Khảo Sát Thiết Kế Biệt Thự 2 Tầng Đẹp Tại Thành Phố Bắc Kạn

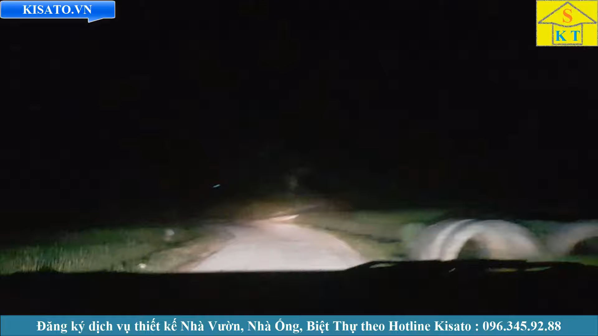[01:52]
Không biết map chỉ chúng tôi đi cái đường này thì có nhanh hơn không, mà tôi đi đường này thì chả thấy có cái bóng ô tô nào, đúng không anh Trung? Đúng rồi, em thiết kế là sẽ có thời phong thủy. Có một cái đang dính sen đằng sau, đang bị đuổi. Ô tô tải thôi. Kiến trúc rồi anh ạ. Ô tô con thì chắc đi đường này ít người. Đây, về kiến trúc xong ấy, đặt đồ đạc đầy đủ xong ấy thì thầy phong thủy sẽ xem cho anh. Nó có hợp với nhà mà. Ok, tí đã gặp lại mọi người ở cái khuôn đất nhá.